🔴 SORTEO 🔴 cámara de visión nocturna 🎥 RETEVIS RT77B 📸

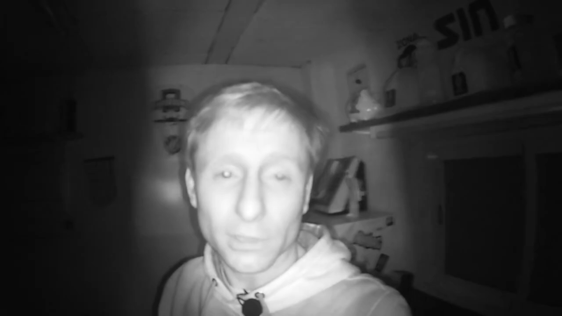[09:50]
totalmente a oscuras como digo se me está pudiendo ver este yo creo que es su principal
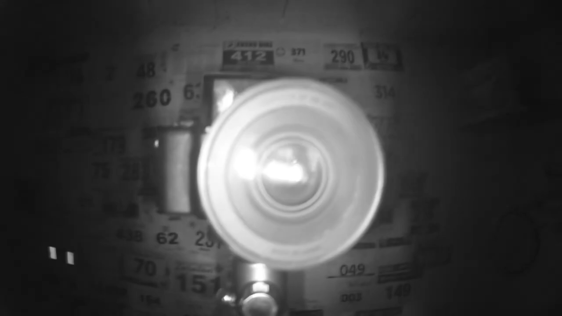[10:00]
punto fuerte y se ve en la cámara y se ve todo y como